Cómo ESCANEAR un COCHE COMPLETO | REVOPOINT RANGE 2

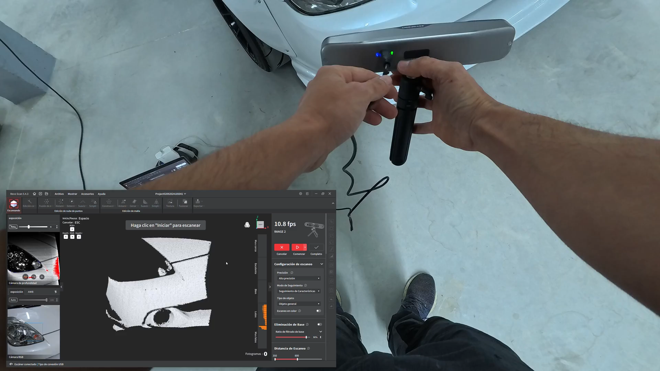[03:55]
Luego algo que tiene curioso este escáner es que tiene menos y más y podemos regular la exposición de las cámaras.
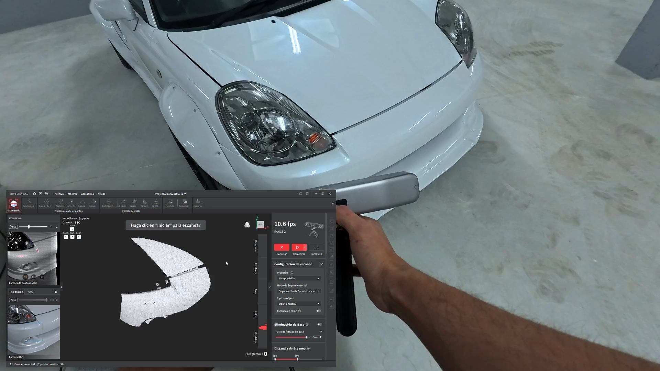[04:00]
Vamos a decir, eso es algo que está muy bien porque podemos ir jugando con la exposición mientras que estamos escaneando. Es decir,
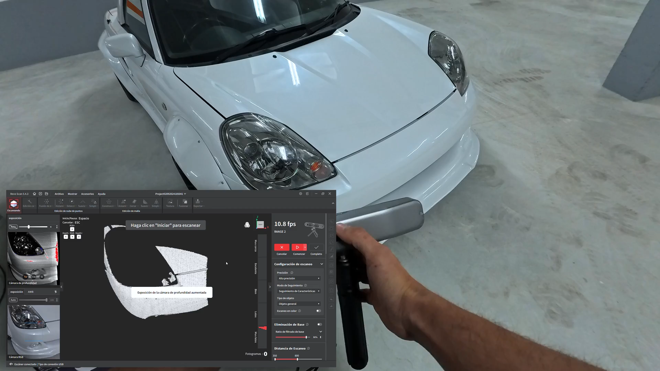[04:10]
algo negro le podemos dar más exposición y algo blanco le podemos ir quitando dependiendo en qué zona estemos escaneando. Así que eso es bien. Una vez que estemos posicionado donde queremos, por ejemplo aquí, le damos Play y lleva capturando toda la nube de puntos.
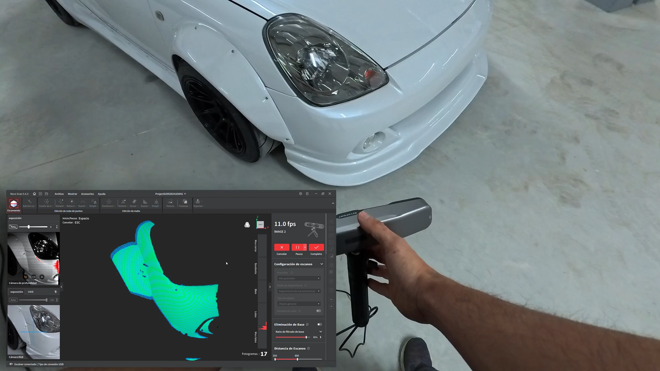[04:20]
La parte derecha nos dice si estamos lejos, si estamos cerca y ahora mismo estamos más bien lejos que cerca.
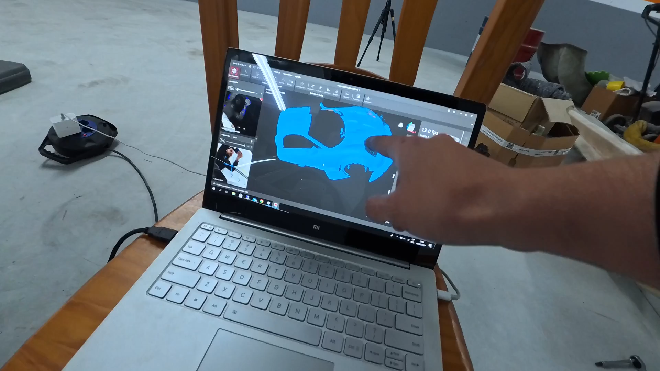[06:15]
Hay aquí un pequeño error en el capó, pero por lo demás, lo ha cogido todo bastante bien.
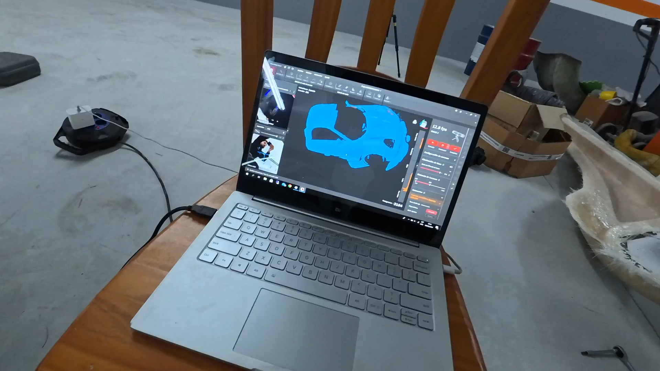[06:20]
Mejor que los anteriores escáneres. Y a mí, con tener la mitad del coche, me sobra para hacer reflejo.
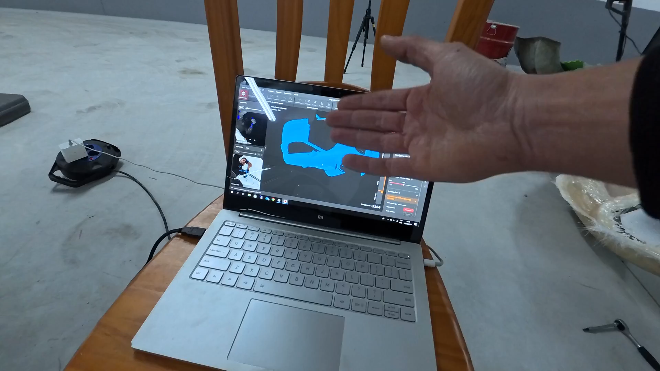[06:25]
Y así poderlo tener en Assetto Corsa. Por lo tanto, voy a escanear esta llanta.
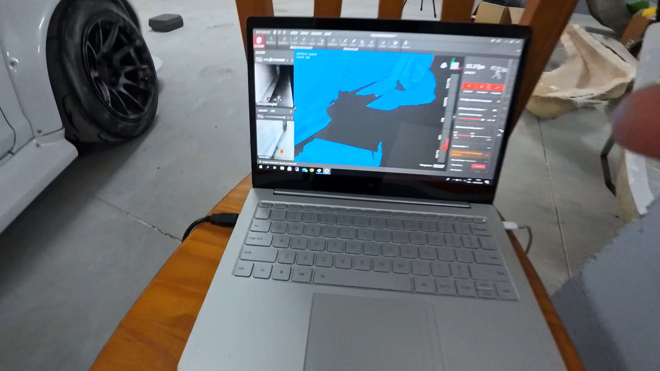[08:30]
Por ejemplo, aquí ya estaba cogiendo el suelo y eso lo eliminaremos luego. Entonces, poniendo el bote de spray, le damos play.
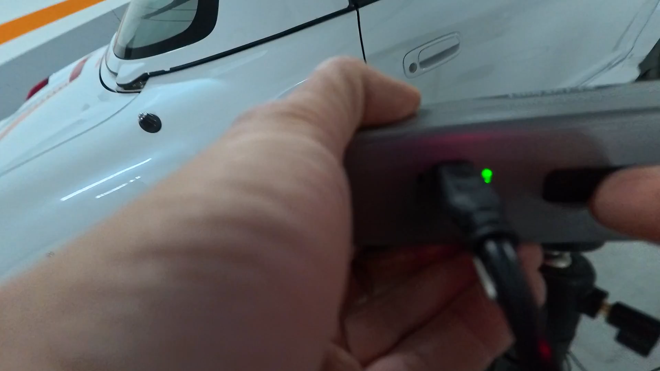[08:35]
Ahí nos ha cogido una pieza clave del coche, que sería la rejilla esta.
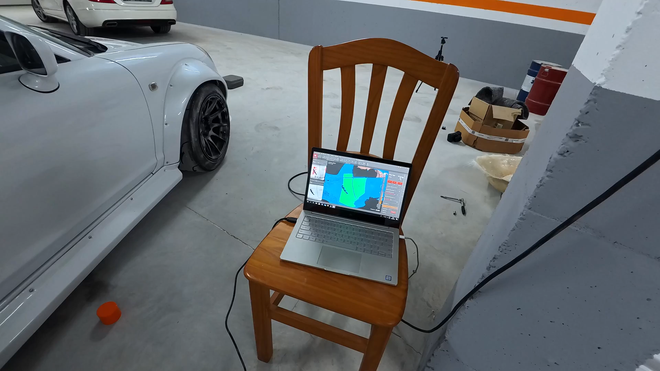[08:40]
Entonces, vamos hacia abajo, cogemos el bote que está plantado y esto es algo clave para el reboscán, que sabe que ahí hay un objeto. Ahora ha cogido el tapón, sabe que ahí hay un tapón, por lo tanto sabe que no todo es igual.
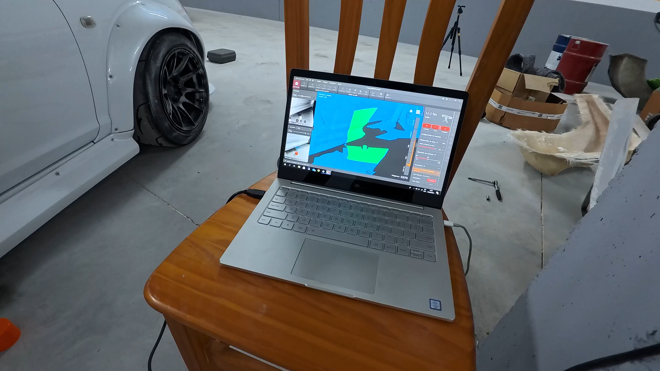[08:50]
Me hubiera hecho falta ahí poner otro objeto para que no se pierda, pero bueno, más o menos lo va cogiendo bien.
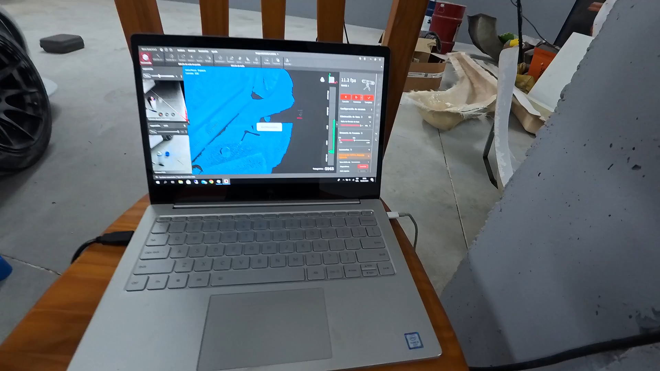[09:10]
Vale, y ya lo tendríamos. Vamos a seguir con la parte de atrás. Vamos a ver ahora. Vale, ahora sí que lo coge bien.
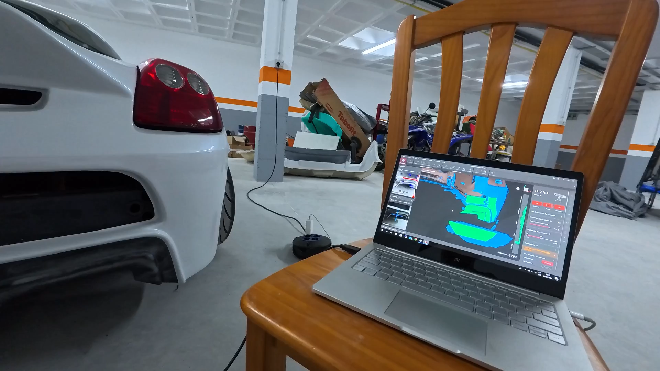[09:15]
Los tubos de escape. Os lo coge todo súper bien. Y ahí lo tenéis.
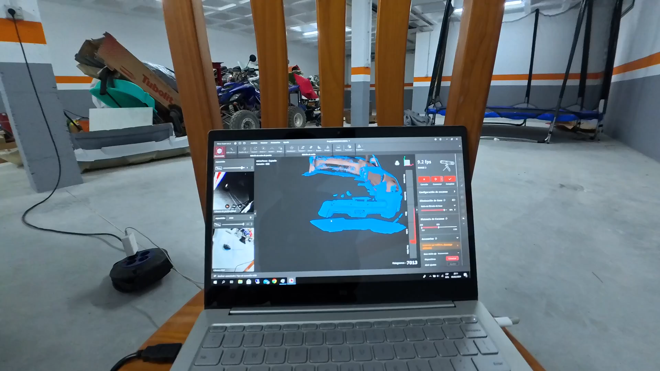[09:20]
Ya se va viendo la parte trasera. Vamos a seguir por este punto y ahora cuando lo tenga más avanzado volvemos.